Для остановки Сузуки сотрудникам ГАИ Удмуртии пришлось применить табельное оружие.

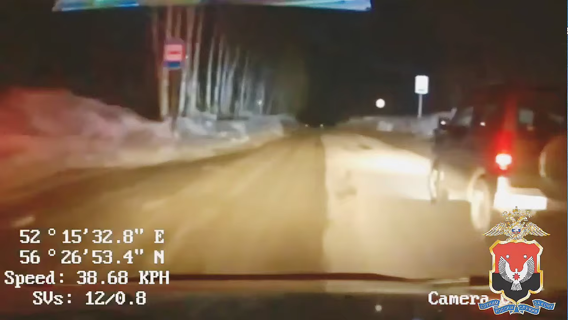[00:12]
Для проверки водителя на трезвость автоинспекторы приняли решение его остановить. Однако водитель проигнорировал законное требование сотрудников и, ускорившись, попытался скрыться. Включив специальный звуковой сигнал и проблесковые маячки, полицейские начали преследование иномарки. На неоднократные требования автоинспекторов об остановке водитель не реагировал. Продолжал движение, превышая разрешенный скоростной режим, применял резкие маневры, находясь на проезжей части, выезжал на полосу встречного движения,
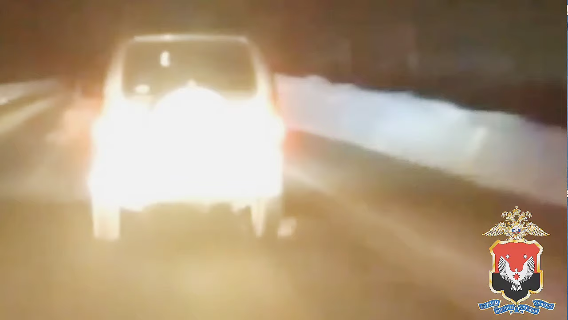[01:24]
сотрудник госавтоинспекции произвел выстрелы по колесам автомобиля, что помогло остановить транспорт.
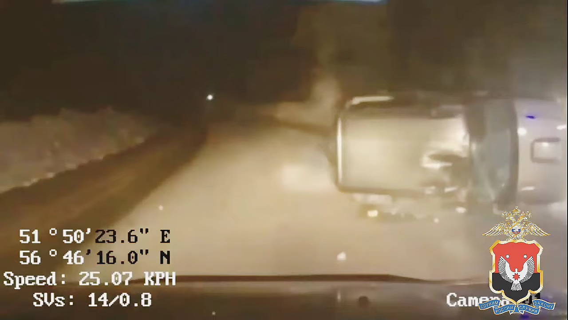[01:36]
На требование покинуть автомобиль водитель не реагировал, вел себя агрессивно, оказывал сопротивление.